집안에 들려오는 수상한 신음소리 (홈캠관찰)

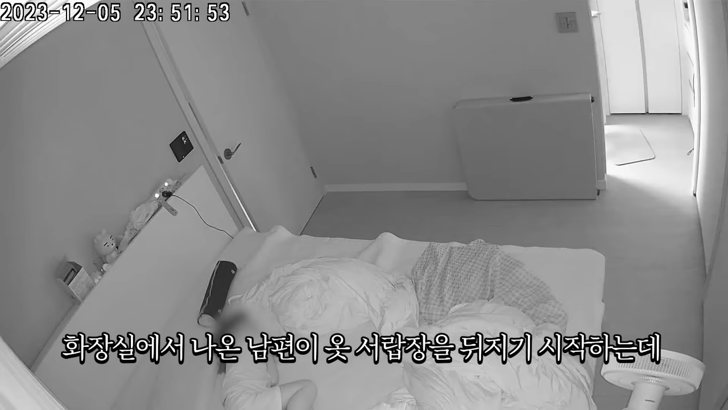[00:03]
야행성인 메조미도 깊은 잠에 빠질 정도로 늦은 밤 화장실에서 나온 남편이 옷 서랍장을 뒤지기 시작하는데 찾는 옷이 안 보이는 모양인지 집 곳곳을 배회하며 돌아다니는 남편
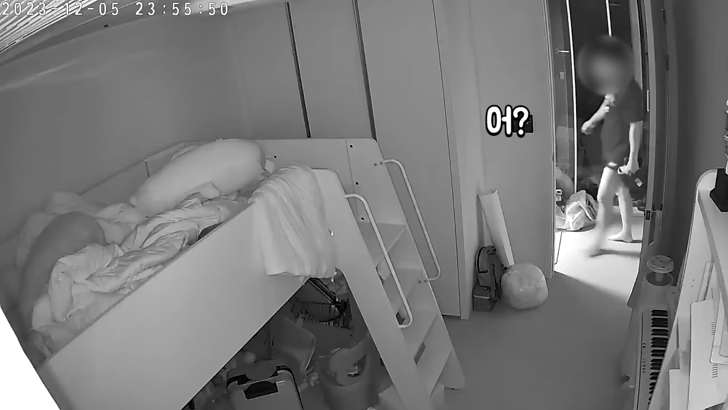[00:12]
드디어 찾는 바지를 발견했는데 문제가 발생한 듯 보인다 남편의 바지를 내가 입고 있었기 때문인데 그렇게 결국 포기하고 가버리는 남편
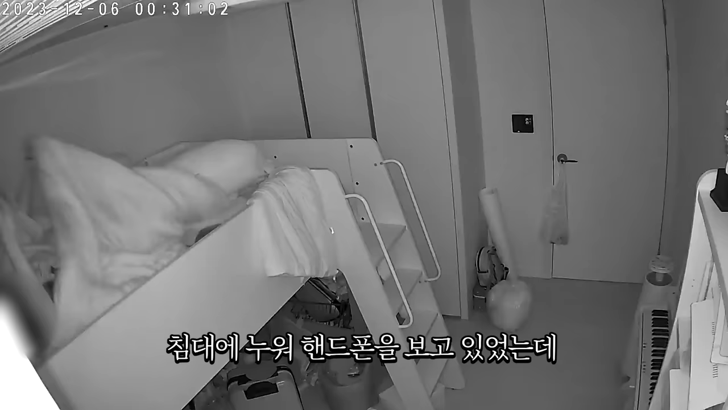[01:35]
이웃집에서 아주 희미하게 들려오는 수상한 신음소리 내 귀가 이상한가 싶어 남편에게 카톡으로 신음소리에 대해 알렸더니
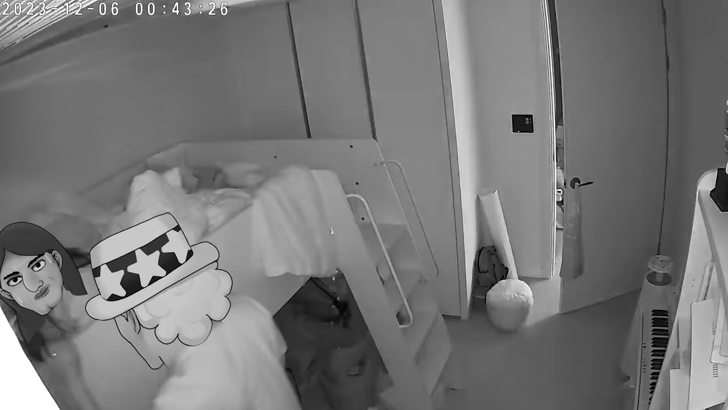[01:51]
메조미의 엄청난 잠꼬대가 벽을 타고 와서 다른 집에서 나는 소리로 착각해 들은 것이었다
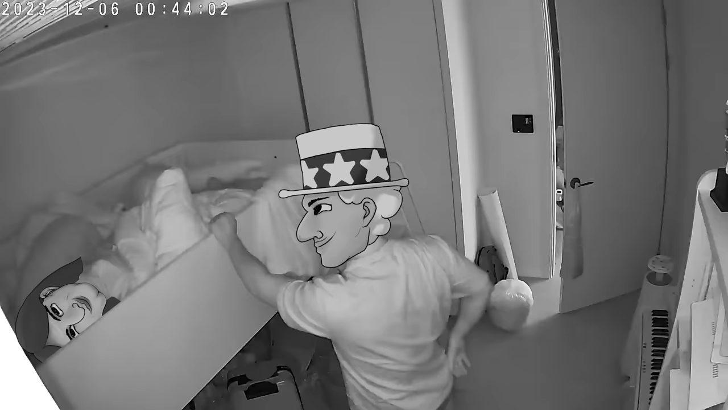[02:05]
그렇게 한바탕 소동이 끝나고 할 일을 마친 남편도 안방에 들어가 잠을 청하는데
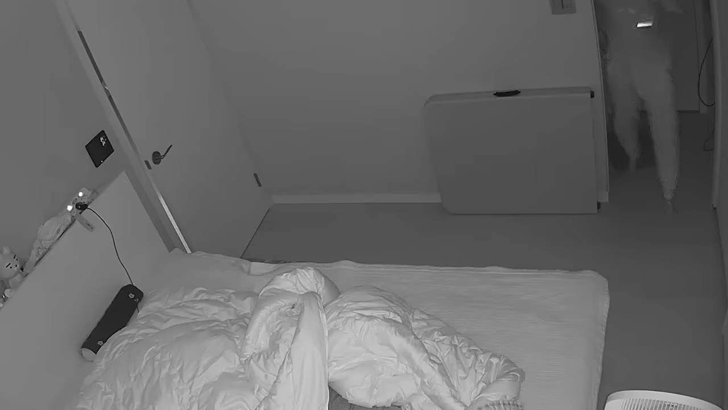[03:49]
아 이건 들켰구나 라고 생각하며 포기한 순간
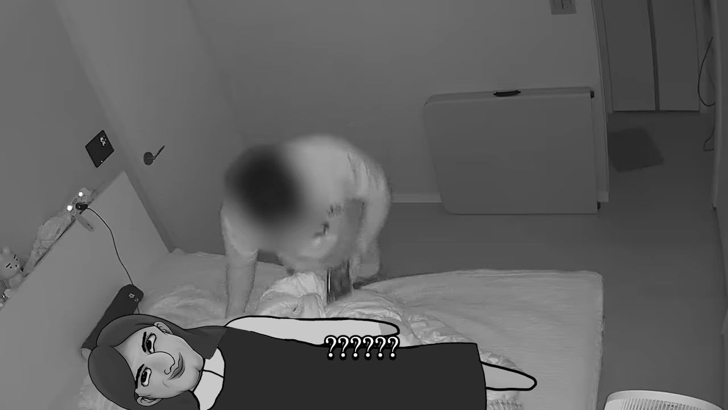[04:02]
아 뭐야 아 뭐야 아 내가 진짜 곰과 결혼을 했구나 오 문제 들었어 아니 나랑 부딪혔는데도 몰랐어?
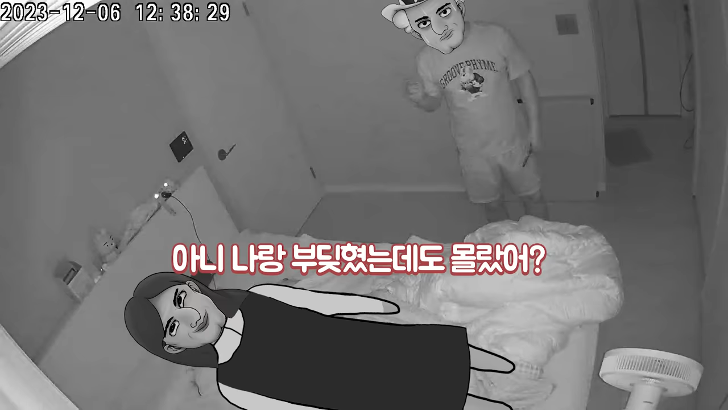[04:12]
어? 어 몰랐어? 아.. 아 센스 어? 난 안 놀랬겠어 나 그냥 놀있지만 있어 그렇게 목표를 완수한 나는 만족한 채 자리로 돌아와 다시 일을 하기 시작했는데
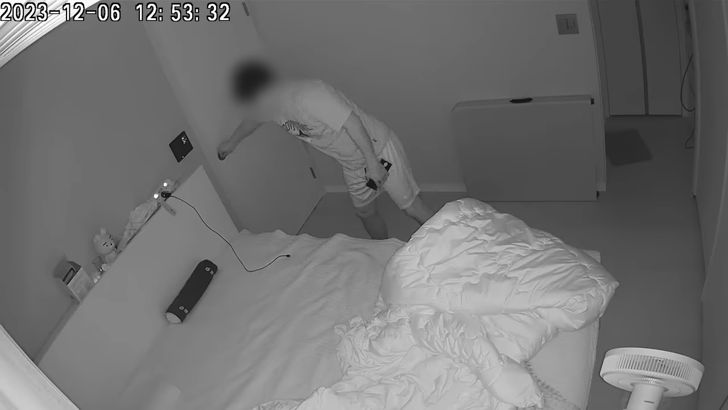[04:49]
보험으로 방문까지 확실하게 잠궈놓고서야 침대에 눕는 남편 그 뒤 잠이 안 오는지 핸드폰을 보며 빈둥대고 있는데
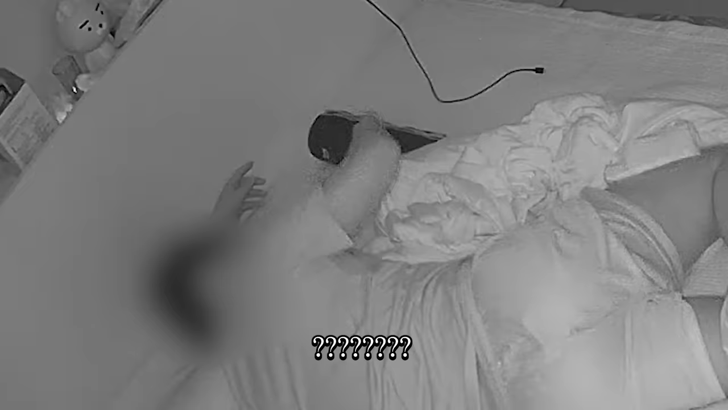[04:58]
내가 들어오려 하는 걸 눈치채자마자 바로 자는 척을 한다